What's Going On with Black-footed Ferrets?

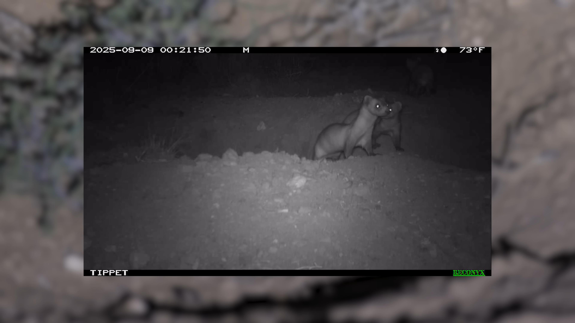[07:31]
Trail cameras show how long the ferrets remain at their release burrows, but only time will tell what comes next.